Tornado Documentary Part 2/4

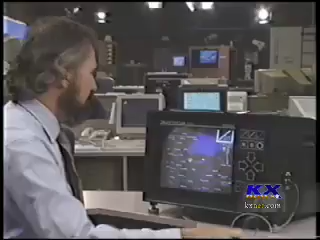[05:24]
That's the Red Rock tornado of April 26, 1991. The green here, up in the legend, indicates very strong winds blowing right toward the radar site. And then you have very strong winds with the red blowing away. And right in the middle, right here, where these colors come together, is where we have the tornado vortex signature as indicated by the computer.
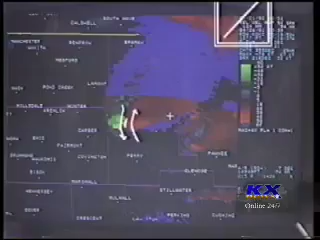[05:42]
Major tornadoes usually evolve through a series of stages.